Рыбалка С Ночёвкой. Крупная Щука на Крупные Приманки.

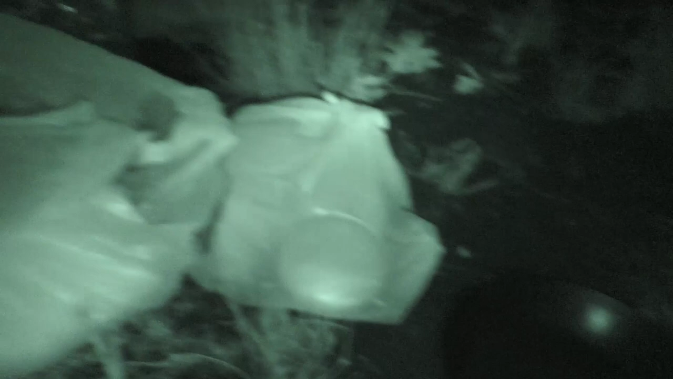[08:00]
Хорошо, что у меня камера инфракрасно снимает. Сейчас надо будет приготовить, пожрать.
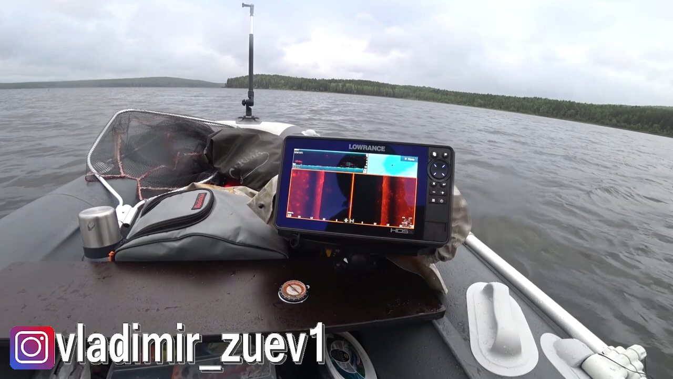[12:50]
Плавают также отдельные какие-то большие рыбы. Даже не знаю, стоит ли, не стоит останавливаться, прокидывать эти стаи.
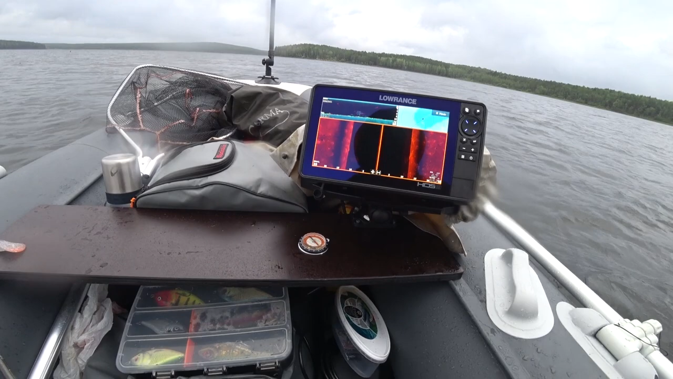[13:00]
Сейчас, если будет прям большая-большая стая леща, тогда попробую остановиться, прокинуть.